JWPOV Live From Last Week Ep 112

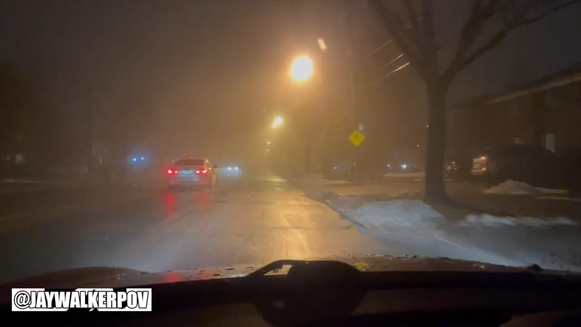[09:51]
And after getting my own bite of Chick-fil-A in and driving through more of this Toronto fog,
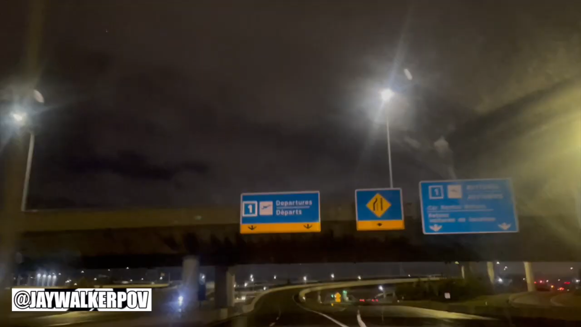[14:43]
I dropped off the sister at the departures area of Pearson Airport around 4 a.m.